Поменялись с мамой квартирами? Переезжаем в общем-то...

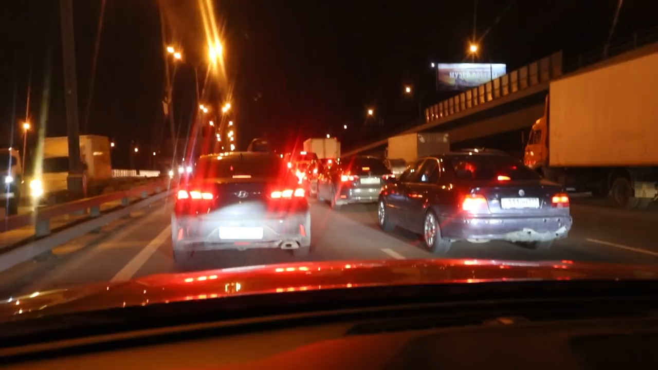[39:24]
Стоим перед Ленинградкой. Хотя, когда выезжали, тут не было такой пробки. Пишет, пробка осталась на 4 минуты. Да? Но на самом деле Яндекс, как обычно, врет. Блин, в сторону Медведкова все летит.
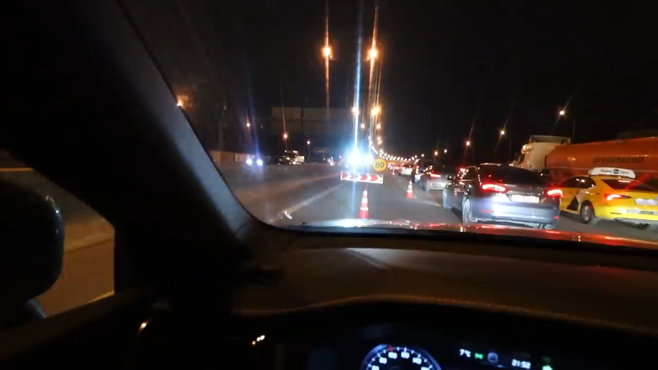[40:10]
Ой, как это ярко. Да вообще, просто стробоскоп. Нате, ребят. Ну через камеру не так, кстати, хреново, как вживую все это смотрится. Так, нас чувак пропустил. Давай-ка ему скажем спасибо обязательно. Гип-гип, ура. Я надеюсь, что скоро вырвемся мы из этого плена. Но я вот минутки 3 назад вам записывал кусок.